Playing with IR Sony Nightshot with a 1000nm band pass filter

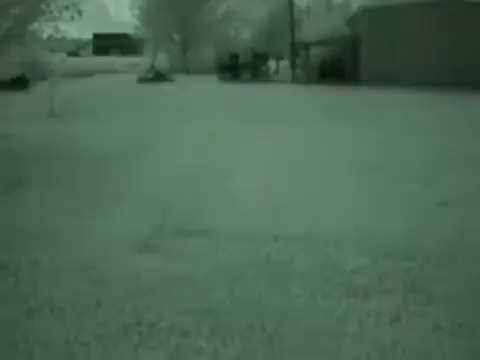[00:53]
Okay, now we're in night shot mode.
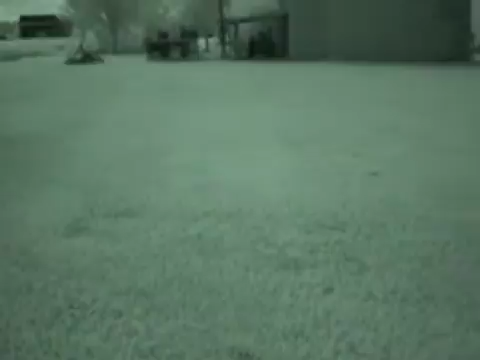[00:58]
Now when I pan to the right, watch for something that wasn't there before. Look at that line.
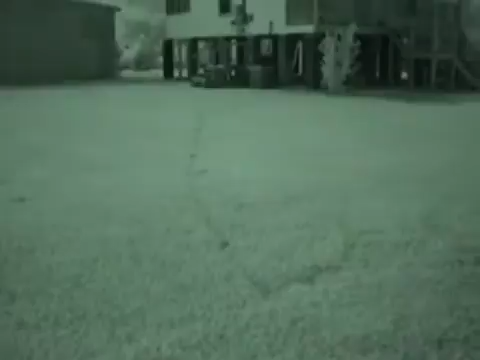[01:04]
That line right there comes all the way and it passes up to me here. What that is, is a telephone line that was put down about two weeks ago. Maybe three weeks ago.
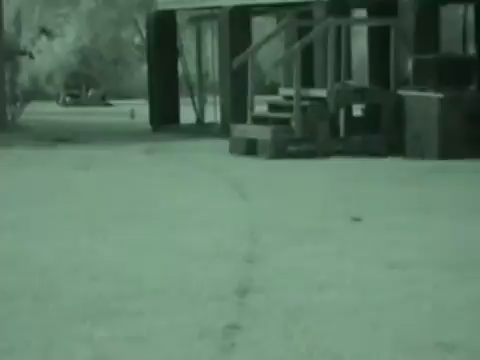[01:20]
He goes up past the stairs there, curves around, turns right to the house.
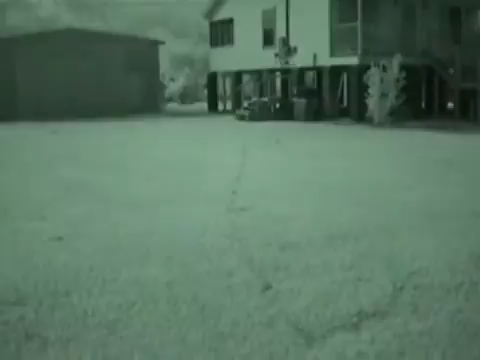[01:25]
And then he comes up to me, goes right past me.
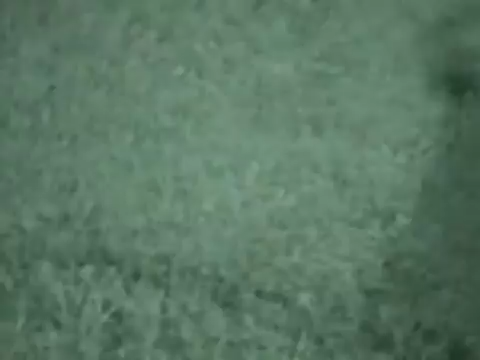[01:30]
And let's see, where does it go? There it is, right corner at the top. There it is there.
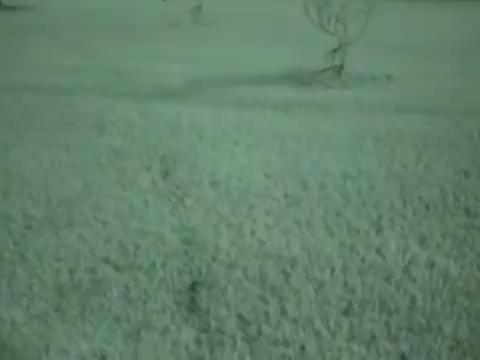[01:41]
And it goes all the way around, as you can see, towards that telephone pole.
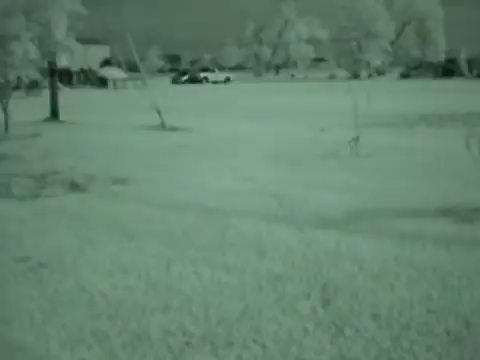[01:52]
Now in regular mode, camera mode, you can't even see this. And I couldn't even see it, except for one bad spot where the grass died, right there, that darkest spot.
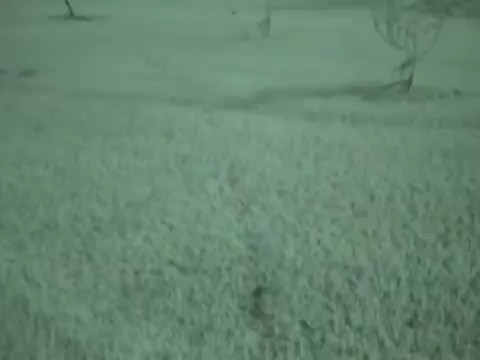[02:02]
Other than that, I couldn't even see where it was going.